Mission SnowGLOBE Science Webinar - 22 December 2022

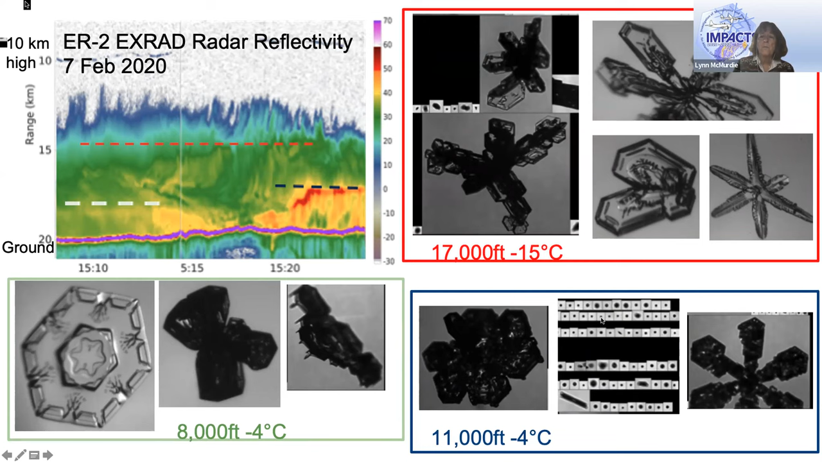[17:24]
They're pretty wild. And sometimes, even when the temperature is minus 4 or even when the temperature is minus 15, we have water drops. So sometimes water gets way up there. And that affects the snow crystals too. This was that January case.